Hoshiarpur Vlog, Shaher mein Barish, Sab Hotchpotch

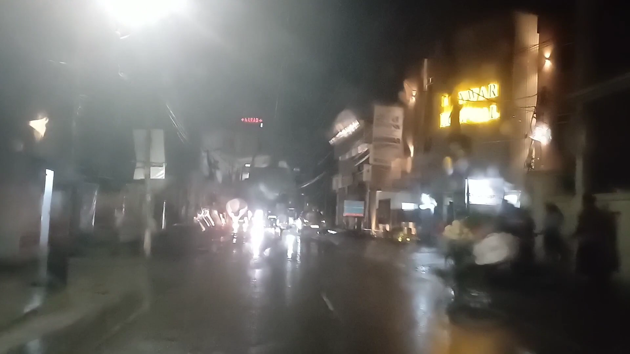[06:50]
क्या बात है। लाइट भी अच्छी लग रही है आज, वाकई में ना हिल स्टेशन लग रहा है, क्योंकि ना नीचे भी बारिश हुई हुई है और गाड़ियों की रोशनी से वो चमक रही है सारी,
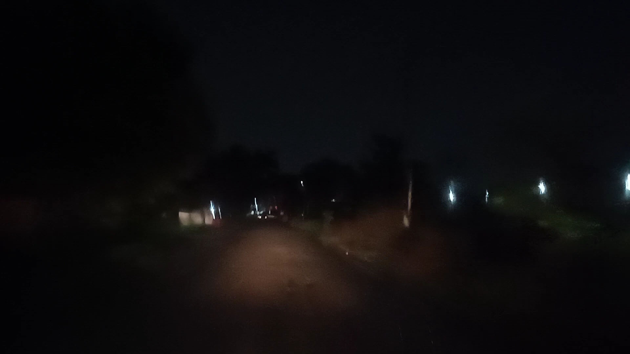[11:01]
स्पीड ब्रेकर पे टायर घूम गए, बारिश की जबरदस्त, रेलवे स्टेशन आ गया जी, रात को कुछ नहीं पता लगेगा आपको रेलवे स्टेशन में।
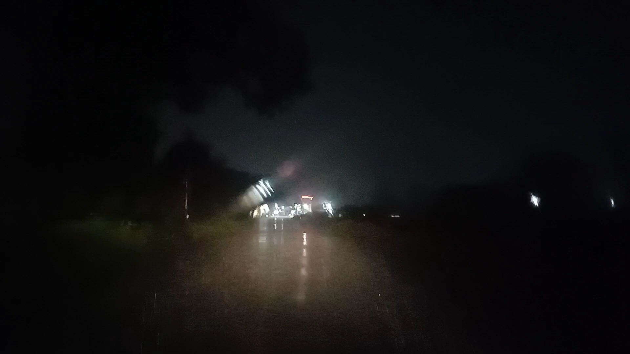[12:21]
ये लाइट जली, अब जली है लाइट, आगे तो लगता है मेरे को लाइट नहीं थी, अभी जैसे ही पहुंचे हुए लाइट जली है सारी।